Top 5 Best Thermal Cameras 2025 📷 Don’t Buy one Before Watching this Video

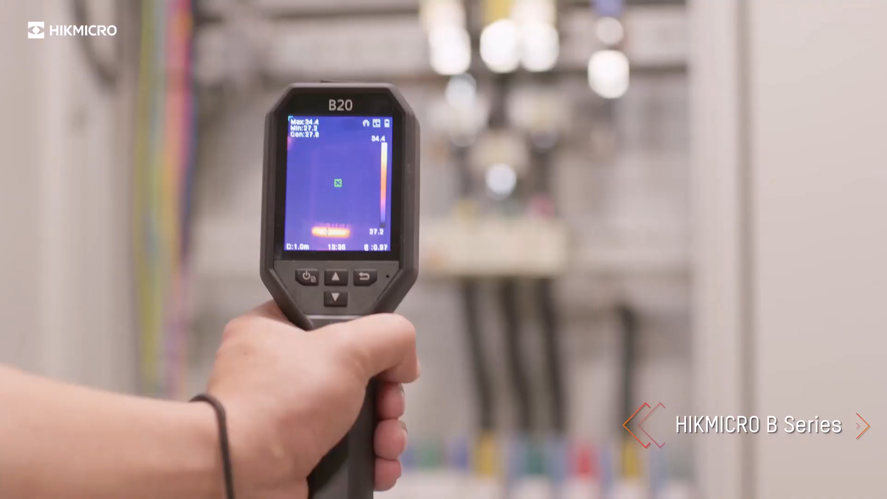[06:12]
heat-based issues in everyday or professional tasks.
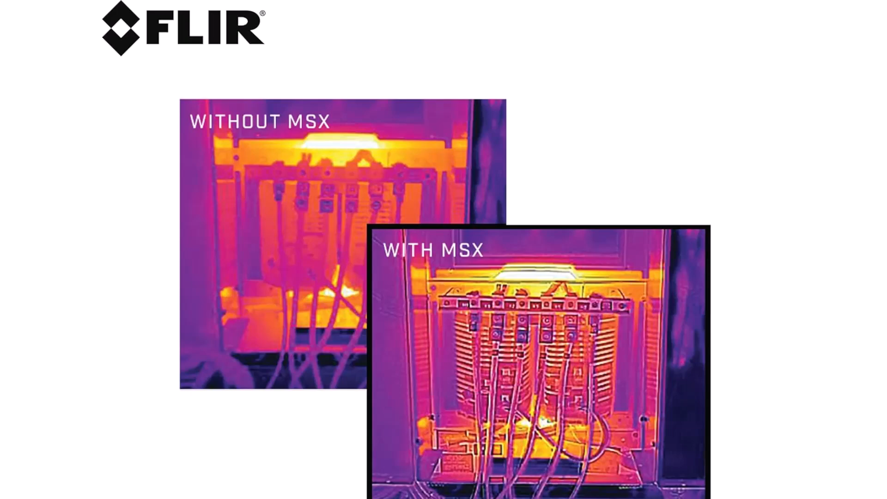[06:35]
This commercial-grade camera allows users to detect and analyze heat signatures across various environments,
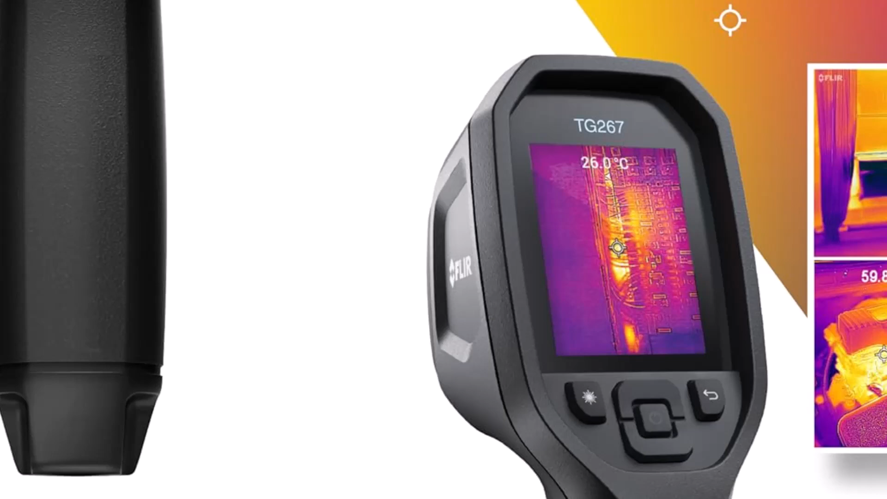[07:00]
On screen: spot 26.0°C
This feature proves useful for addressing
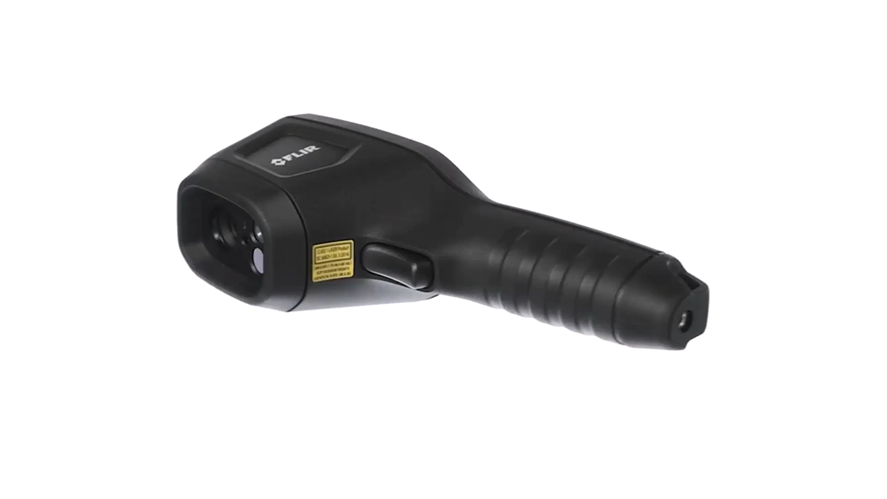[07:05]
challenges such as energy loss in buildings or diagnosing issues with complicated heating and ventilation systems. Whether it is troubleshooting electrical equipment or assessing insulation quality,
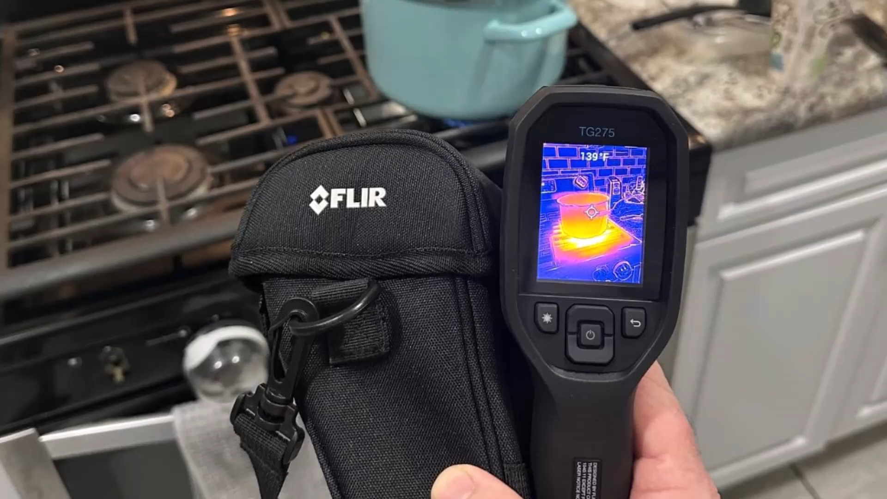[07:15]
On screen: spot 139°F
this infrared camera enhances accuracy and productivity.
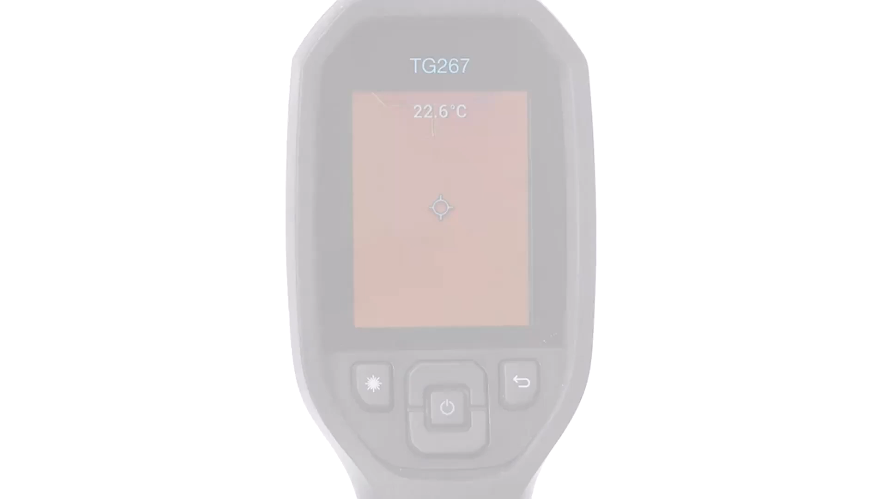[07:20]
On screen: spot 22.6°C
Its ergonomic design makes this thermal imaging camera comfortable to use over long periods, offering ease of operation for users in challenging scenarios.
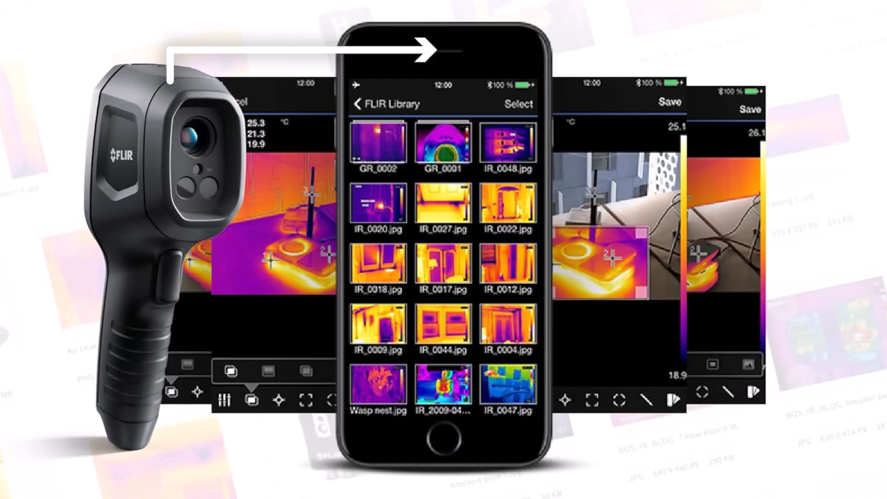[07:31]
The FLIR robust construction serves professionals working in rugged environments,
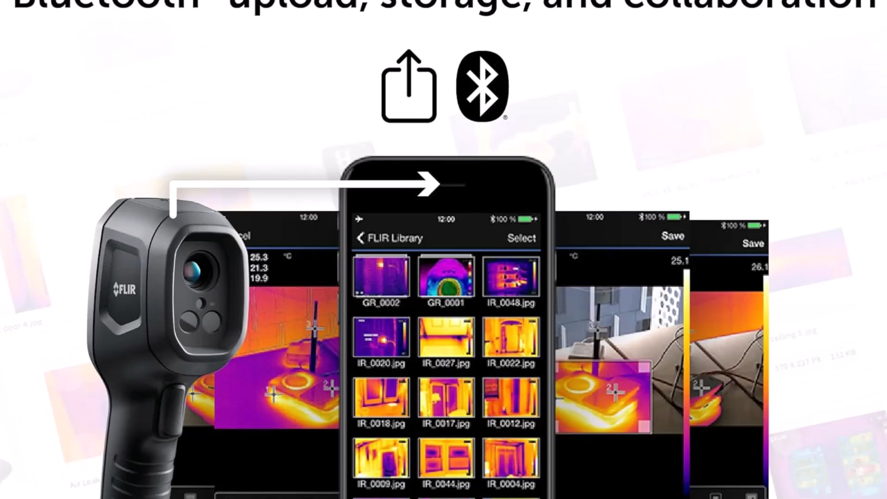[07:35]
ensuring durability across various applications.
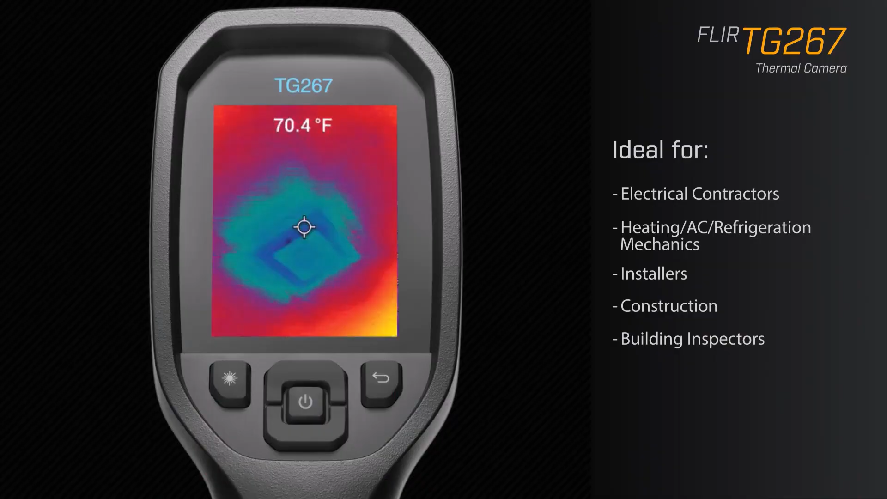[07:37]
On screen: spot 70.4°F
Additionally, the device supports a wide range of uses, making it a versatile option for those seeking reliable thermal imaging equipment.
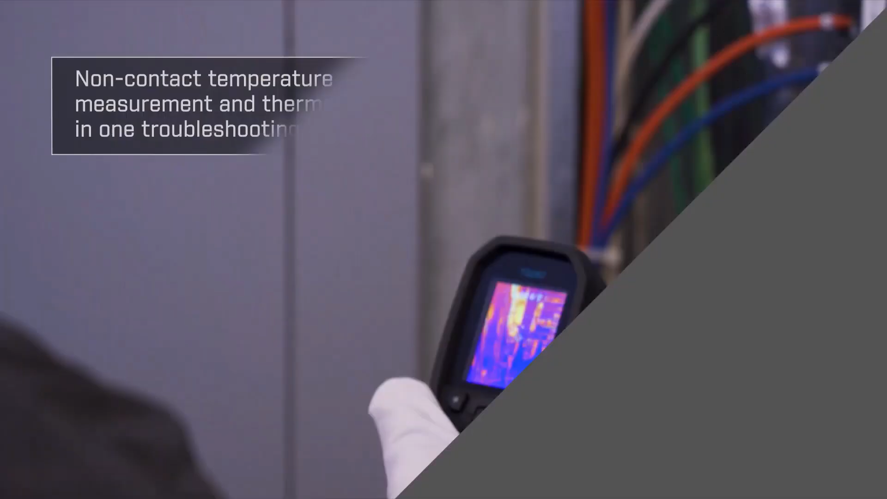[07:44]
This thermal imaging camera enhances real-time observation,
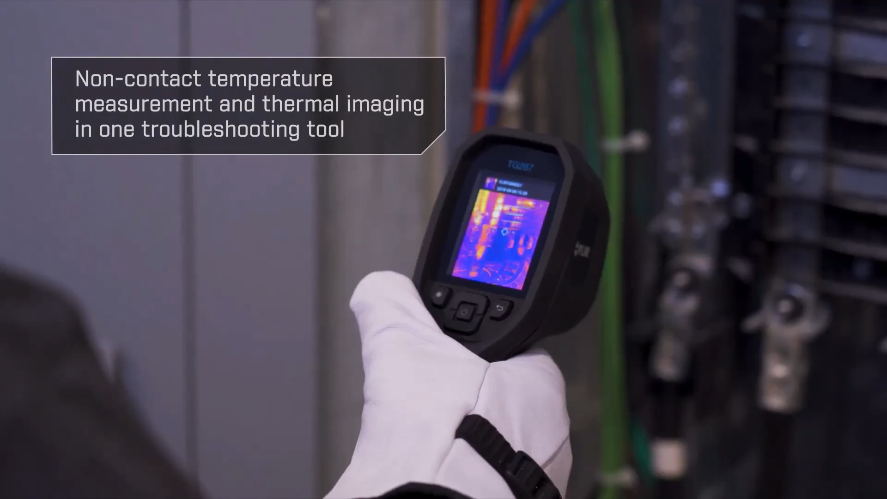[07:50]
allowing professionals to make timely and informed decisions based on the captured data.
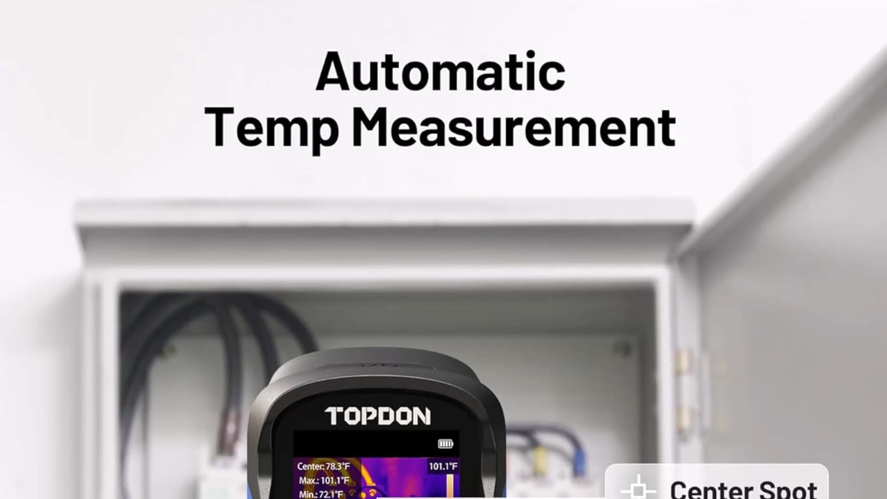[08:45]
On screen: max 101.1°F
The thermal imaging resolution of 240 by 240 pixels ensures clear and accurate visuals,
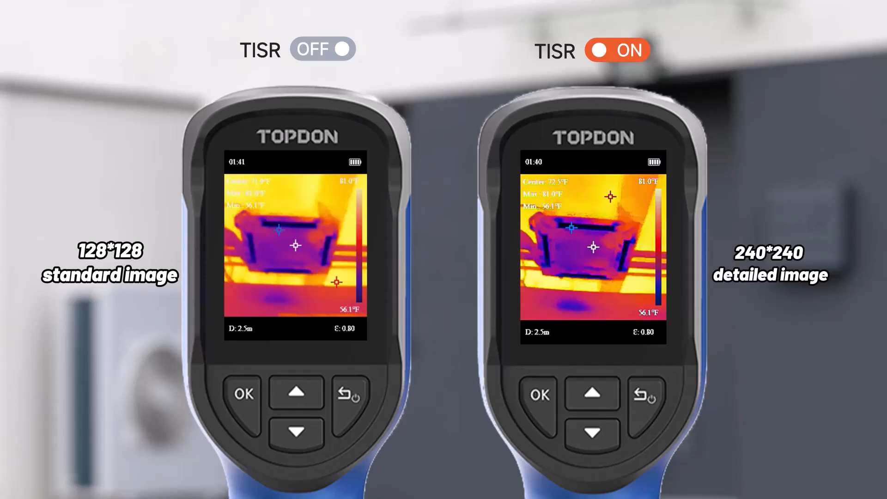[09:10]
The operating temperature range from negative 4 degrees Fahrenheit to 842 degrees Fahrenheit makes the Topton a versatile option for tackling various thermal imaging needs.